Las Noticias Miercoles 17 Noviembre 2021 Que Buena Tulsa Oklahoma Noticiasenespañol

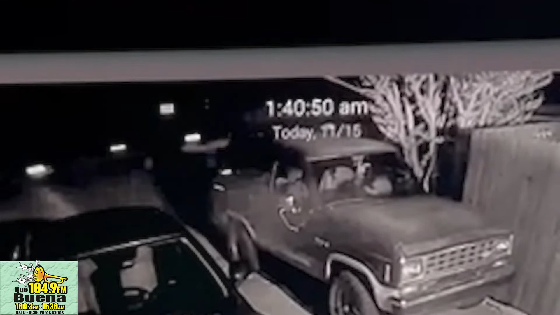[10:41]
tulsa a eso de la 1 40 de la mañana vídeos de vigilancia de un vecino muestran un vehículo que pudiera haber transportado a la persona al ladrón pues al que finalmente pudo